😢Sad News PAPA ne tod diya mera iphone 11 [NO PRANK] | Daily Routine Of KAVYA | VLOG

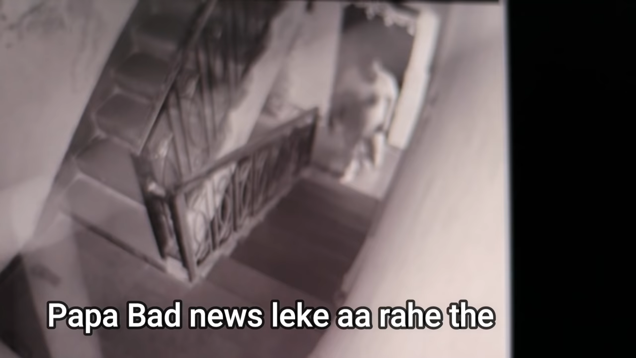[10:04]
पर नीचे देखाँ विपपा आये ओपर ये तो CC TV में ही देख़एंस